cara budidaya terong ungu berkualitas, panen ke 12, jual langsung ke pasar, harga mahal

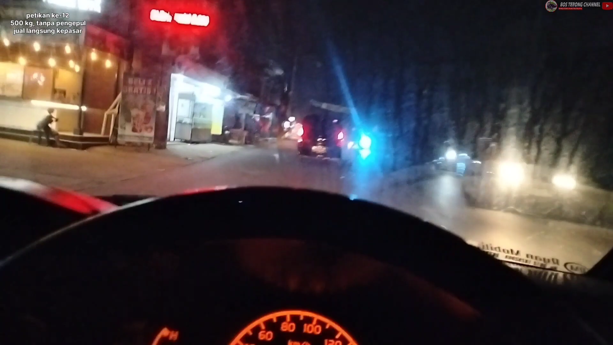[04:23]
Saya sendiri langsung membawa hasil panen ke-12, panen terong ajaib yang saya miliki, langsung ke pasar ya teman-teman.
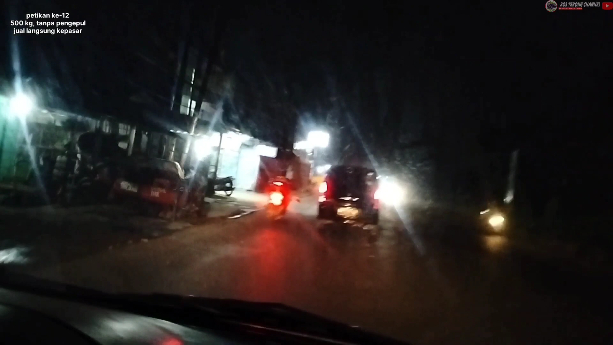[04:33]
Agar harapannya nanti harganya Mekarsari ya, ini kita lewat ke Mekarsari, agar nanti harganya dapat jauh lebih mahal daripada biasanya ya teman-teman. Kalau biasanya kan saya menjual harganya itu 4.000 untuk di kebun ya atau melalui pengepul,
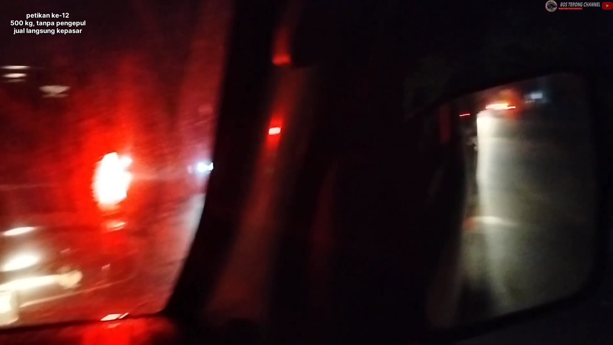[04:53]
tapi saya sekarang membawanya sendiri meskipun kita agak macet-macetan nggak masalah ya. Yang penting harganya untuk terongnya agak lebih mahal. Oke, simak terus videonya sampai selesai.
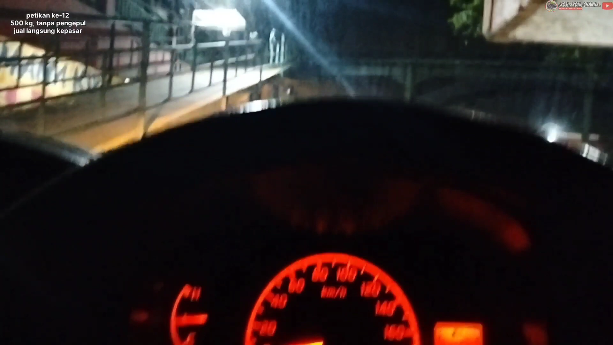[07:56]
Kalau ke pasar langsung harganya ternyata gak beda jauh.
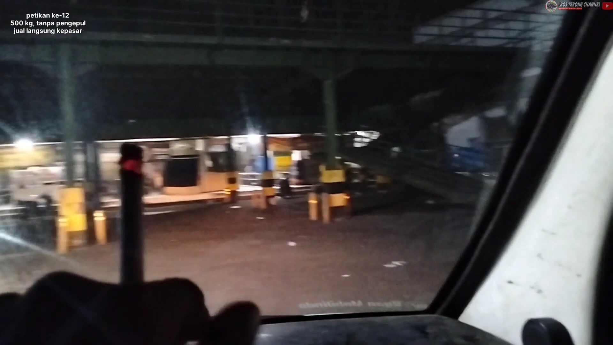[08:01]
Ini pasarnya daerah Jakarta ya. Kita langsung pulang aja.
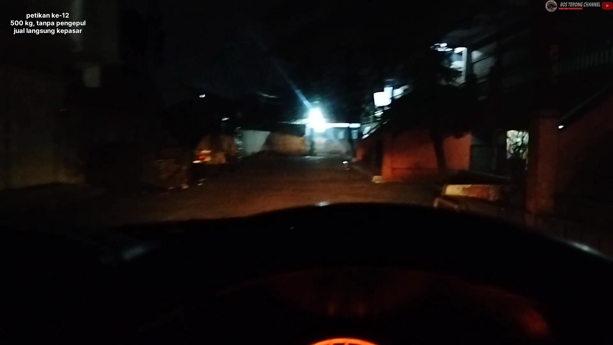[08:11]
Jadi harganya 5 kintal kali 5 2.500.000 ya. Oke, terima kasih telah menyimak perjalanan Bos Terong dari proses pemanenan ke-12 sampai penjualan langsung ke pasar ya teman-teman.